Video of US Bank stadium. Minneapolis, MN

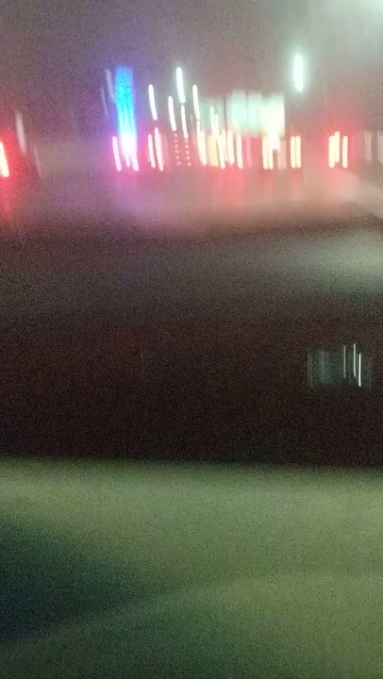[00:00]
hey everybody we're just coming into Minneapolis Minnesota I really think it looks cool at night with all the cool lights especially now you can see there there's the US Bank
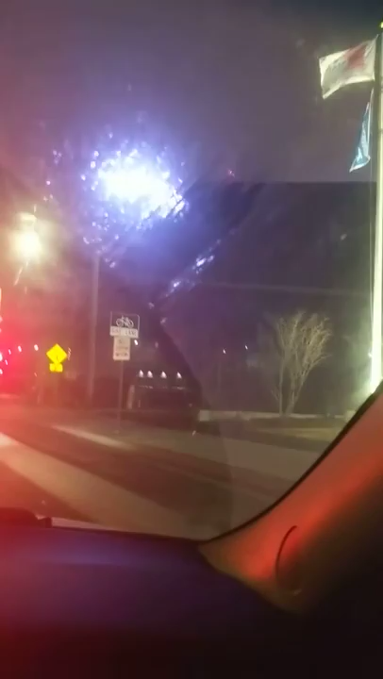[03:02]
the light rail is pretty cool comes right here in front of the stadium can't really see the lights as much when you get up to close to the stadium but still it looks pretty cool here's a light rail there let's get out the window now you guys can see it